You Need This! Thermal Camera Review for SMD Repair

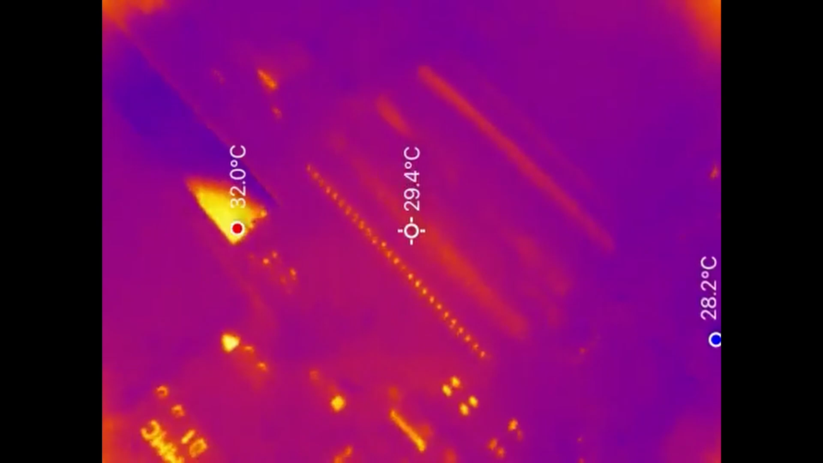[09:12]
On screen: spot 29.4°C, max 32.0°C
So, it's got almost two lenses in one. But I think it is all just on this thermal lens. It's really, really good.